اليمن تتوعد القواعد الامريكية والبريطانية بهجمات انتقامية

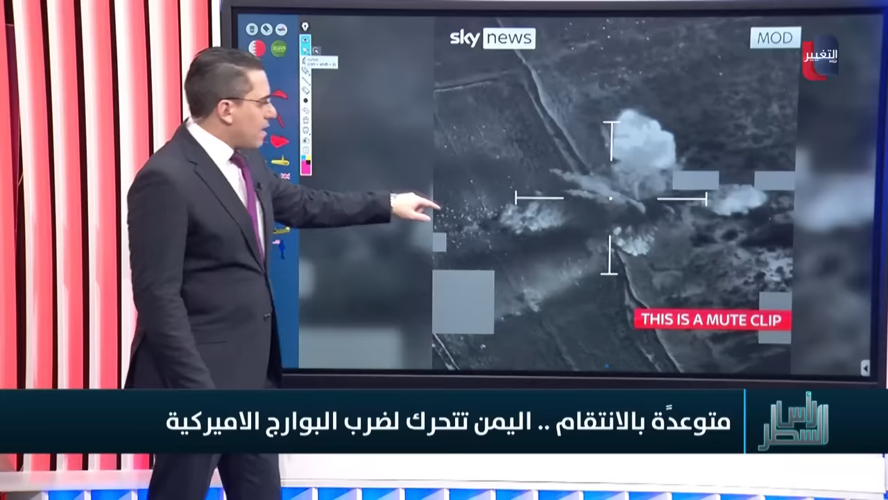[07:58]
اللقطات واضح جدا هي لا تواضح قاموا بتغطية كل الإحداثيات الخاصة بهذه الطائرة بالتالي من الصعب معرفة أين تتواجد هذه المنطقة وأين النقطة التي استهدفت ولكن بما أن بريطانيا استهدفت حجة وبأن الانفجارات جاءت في مديرية عقص في المطار وإلى غرب هذه المنطقة هذا قد يجعلنا قريبين من هذه المنطقة دعونا هنا نقترب من هذا الاتجاه تحديدا الذي تظهر فيه بعض النقاط المبنية نوعا ما هذه منطقة